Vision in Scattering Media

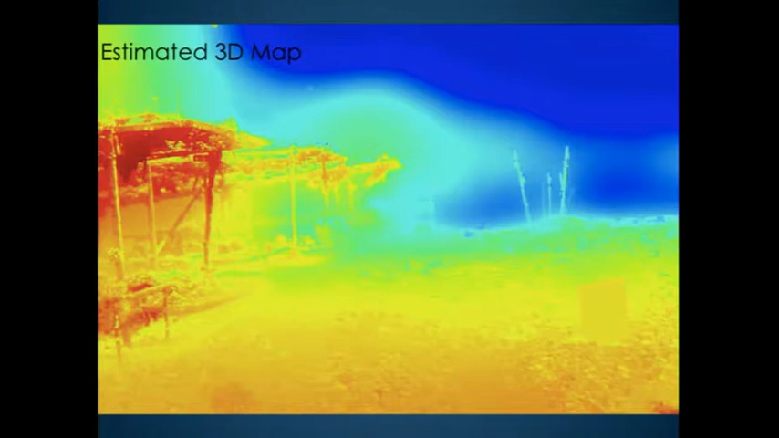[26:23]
And what's nice here, that we are able to distinguish these poles also. So, the algorithm can distinguish them from the background. That's the next slide.